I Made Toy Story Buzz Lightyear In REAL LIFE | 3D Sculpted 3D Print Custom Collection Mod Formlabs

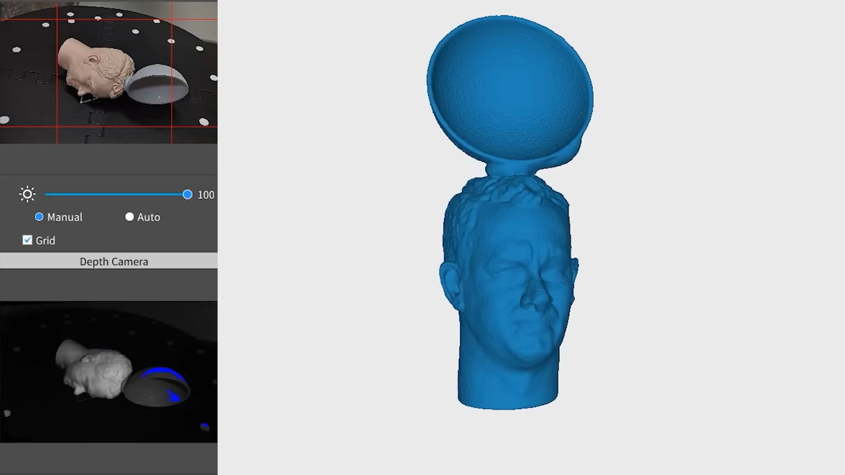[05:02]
I attached it to Tom Hanks head Because it kept failing without an object with distinct features And I basically did the same thing but digitally